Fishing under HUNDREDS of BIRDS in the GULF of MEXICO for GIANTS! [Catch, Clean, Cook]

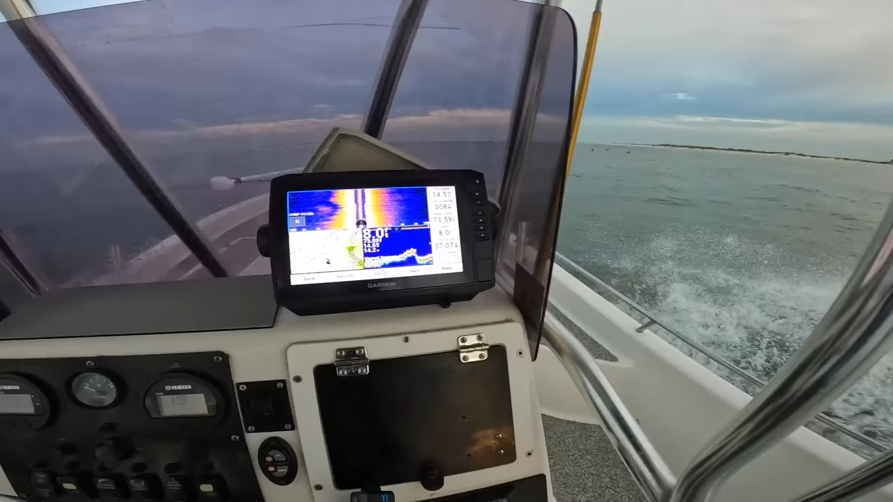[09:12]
now a little tip when you don't see birds like this or if you're not for sure where the drop off is or there's not bait
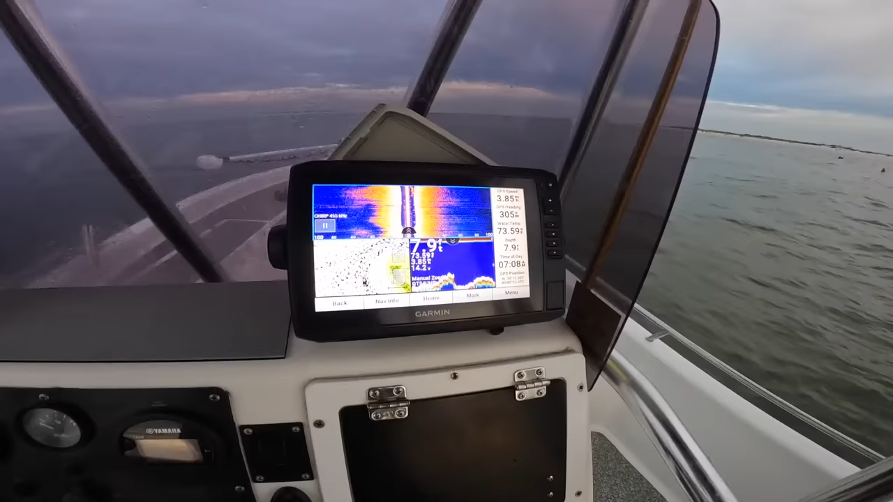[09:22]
you have a garmin this is a this garmin was under a thousand bucks i've had them for years the same model it's like the
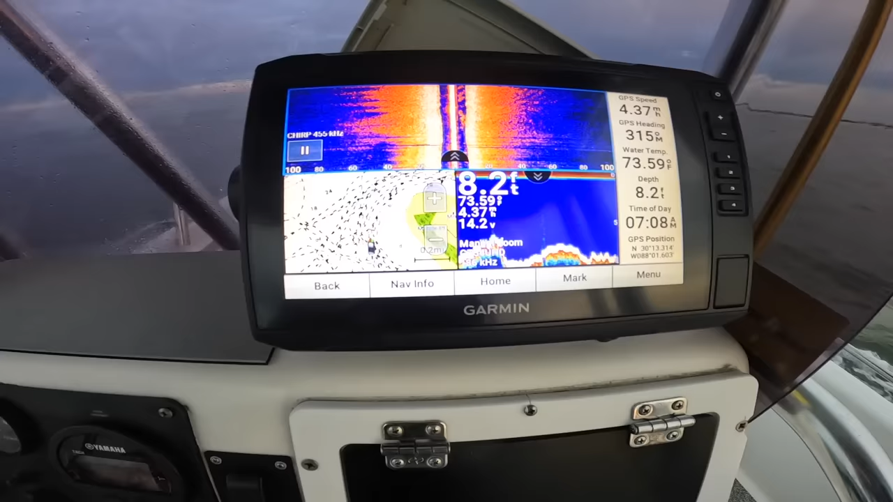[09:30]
On screen: depth 8.2 ft, water 73.59°F, speed 4.37 mph
9 4 sd i believe 9 4 the eco map something
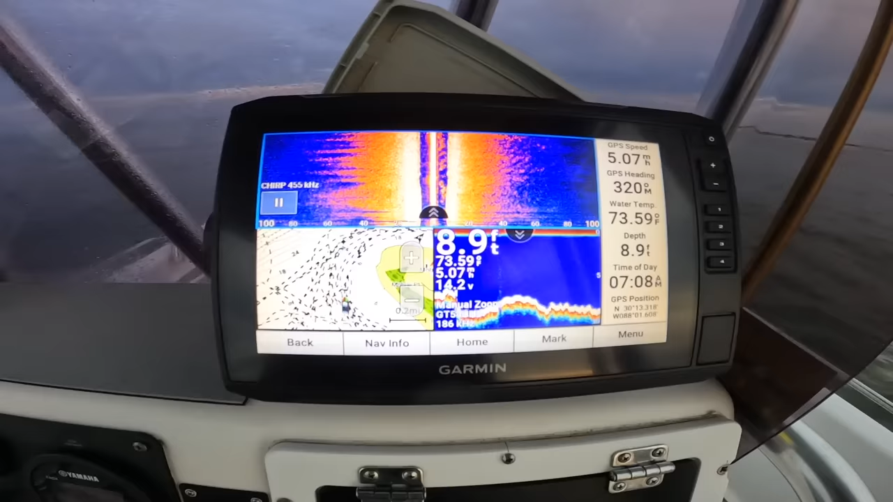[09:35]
On screen: depth 8.9 ft, water 73.59°F, speed 5.07 mph
like that it's the one that's like 900 bucks which is a lot of money but for what it does it's well worth it compared to what the other models are
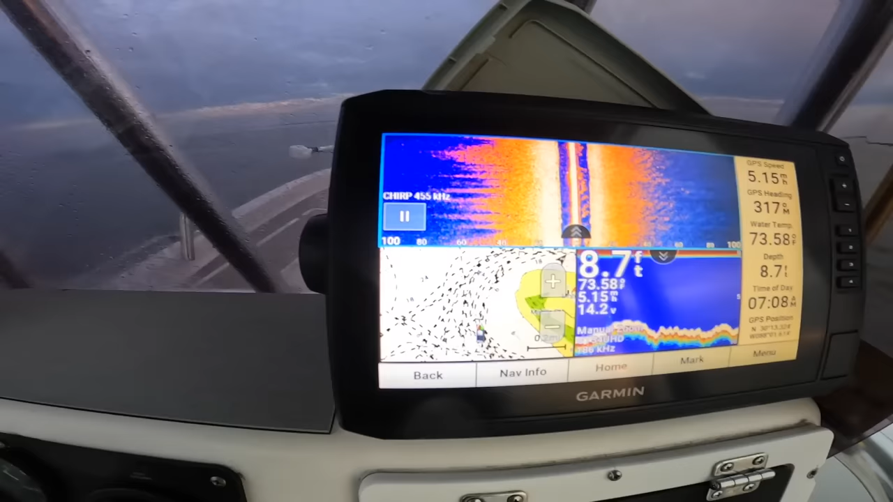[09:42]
On screen: depth 8.7 ft, water 73.58°F
it has side scan and i have it set out to 100 feet so it's reading that way and that way
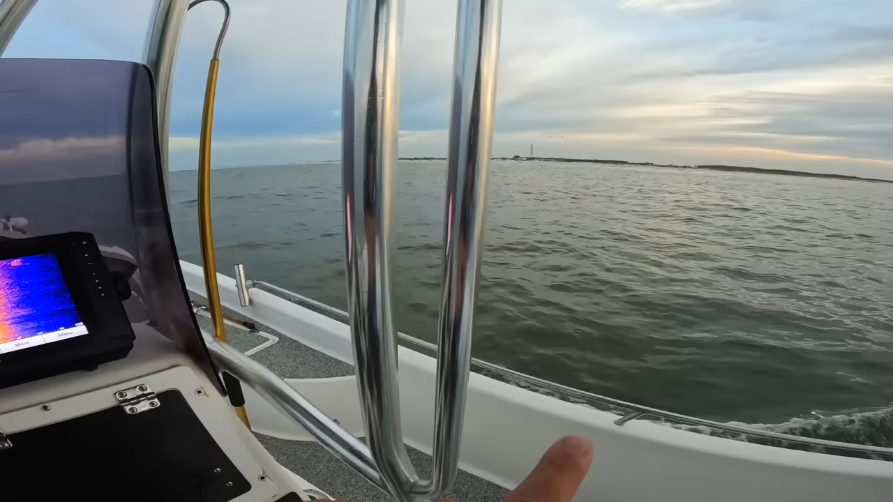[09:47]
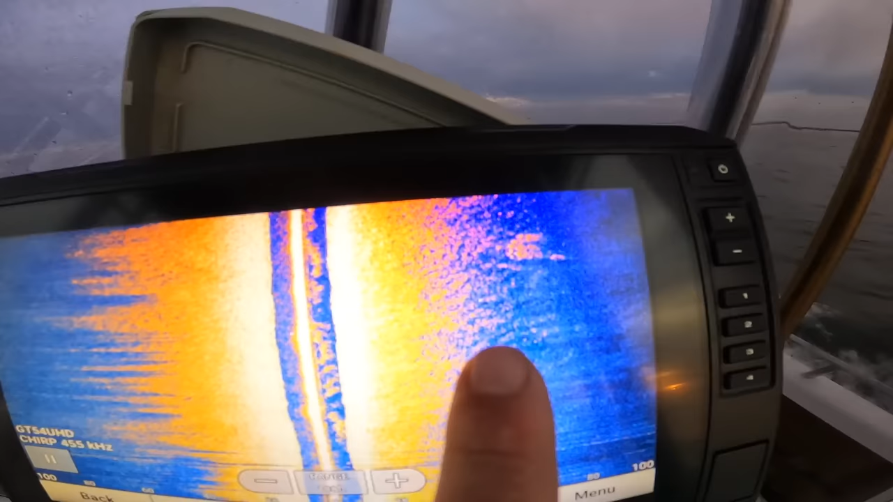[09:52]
a hundred feet from the side and you see it's showing a school of bait right there come down at about 65 feet to my right and
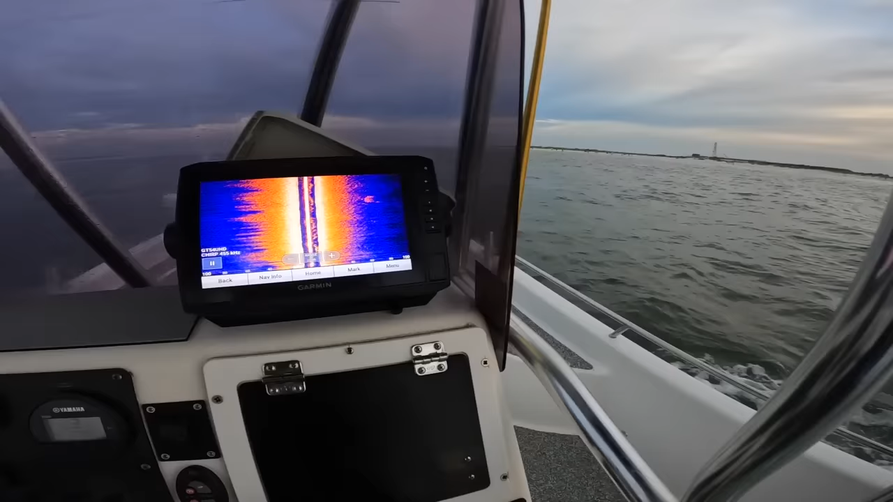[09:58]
a lot of times you can see the big schools of fish on there too they'll leave a shadow bridge
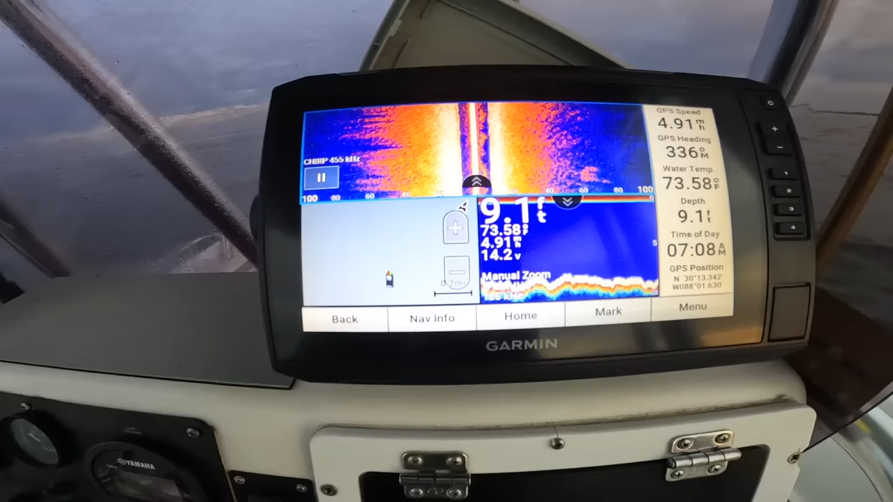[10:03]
On screen: depth 9.1 ft, water 73.58°F
pilings are really cool looking at but i like using that side scan
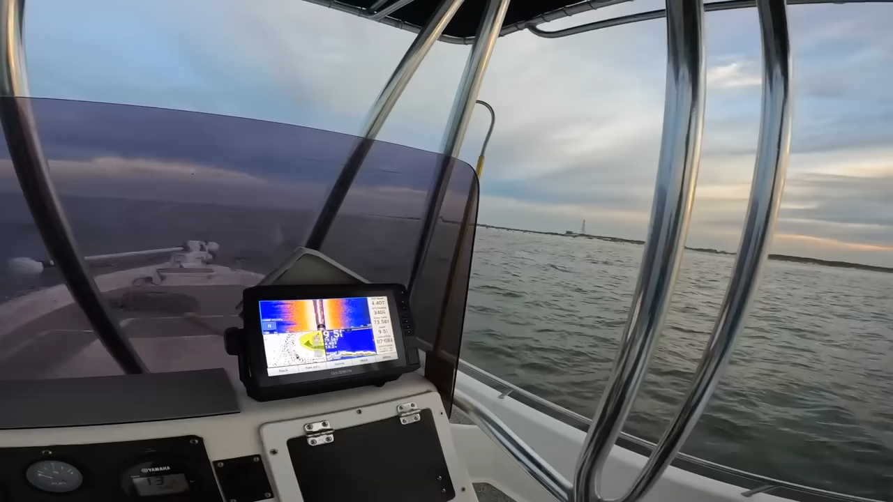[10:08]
when the fishing gets tough but right now you can physically see the schools of bait the schools of fish and cast at them but just a little tip see looks like a rock right there we're
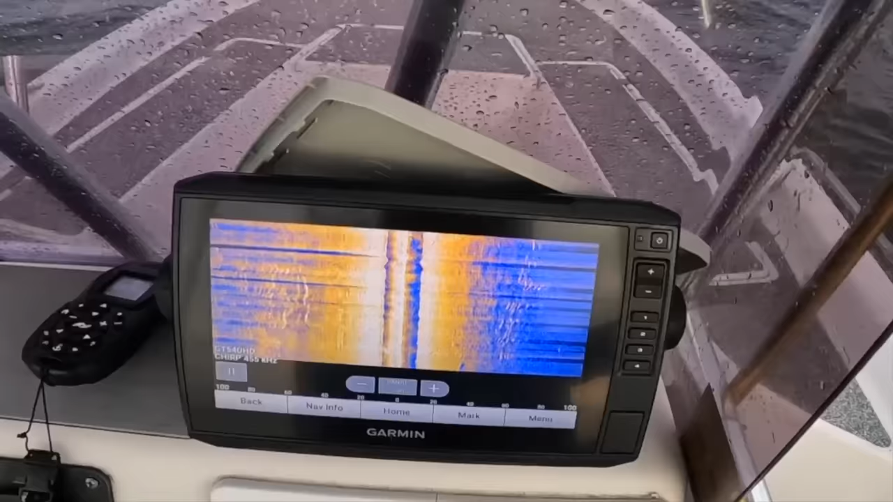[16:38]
now we gotta fight the redfish and that current i do want to show you though while i'm fighting this red hopefully you can see it but see all that on the side scan they're on both
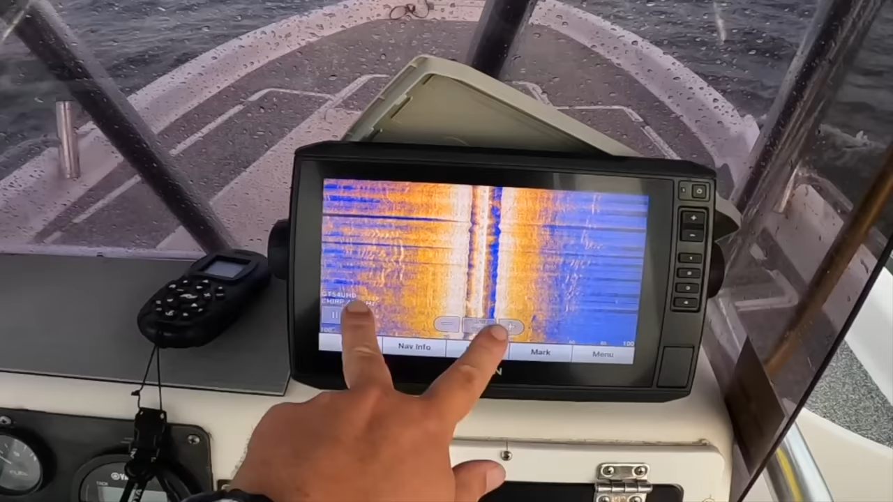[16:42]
sides of me big school that's what i was talking about when you can't see them busting you can see them on your side scan
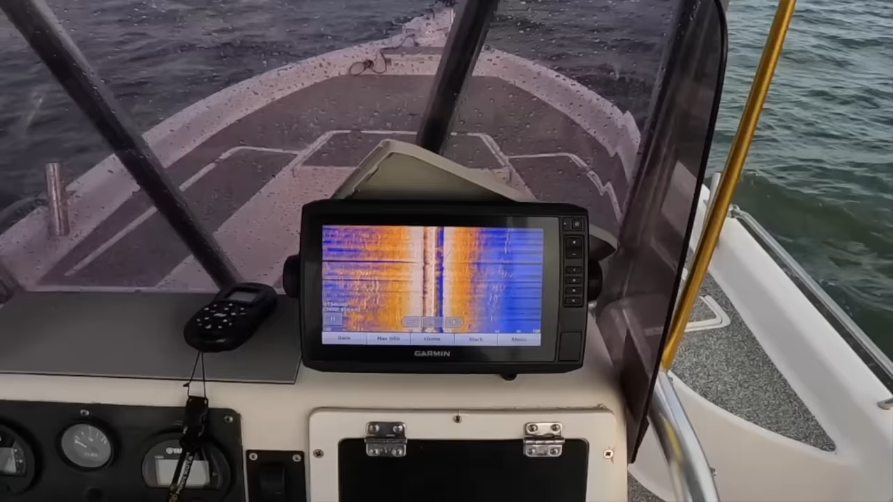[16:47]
cast out to them and catch them but it's that one i haven't even been looking at my fish finder much today i've